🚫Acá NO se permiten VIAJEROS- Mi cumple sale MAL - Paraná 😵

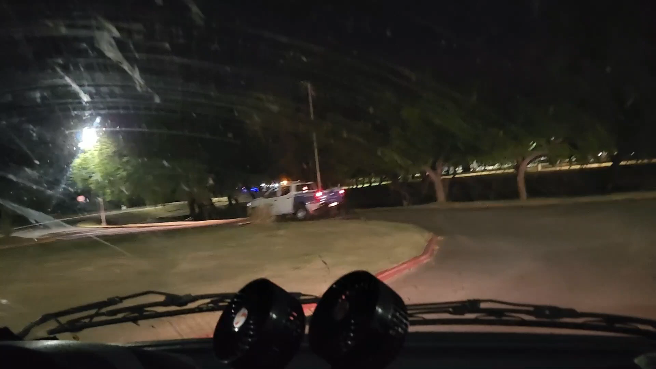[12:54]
Estamos siendo escoltados por la municipalidad hacia el camping que hay acá en Paraná.